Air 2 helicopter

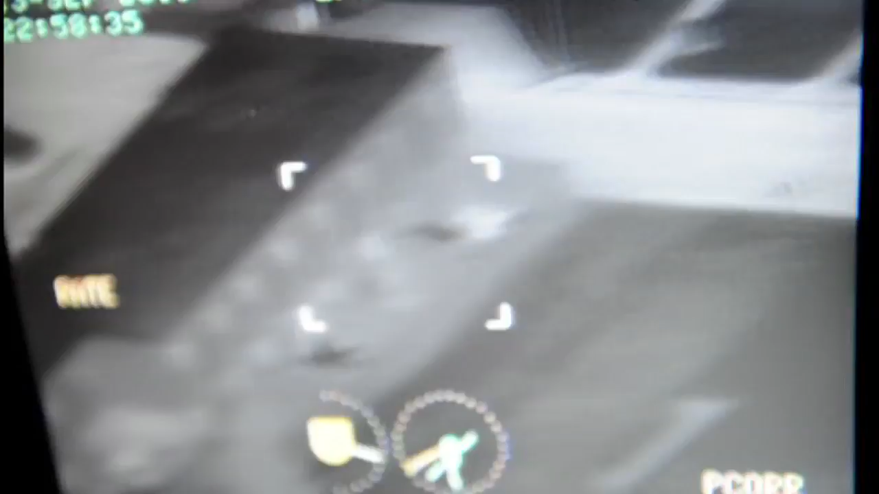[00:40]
the capability of being able to be on scene with an infrared camera before no camera is on scene